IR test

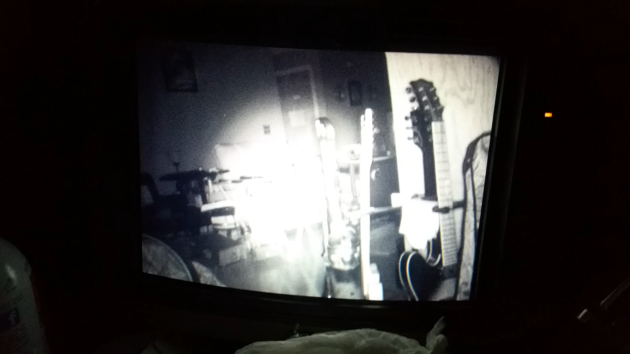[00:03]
Okay, so I am testing out my infrared camera. Just to get you an idea, this is how dark it is in this room. Yeah.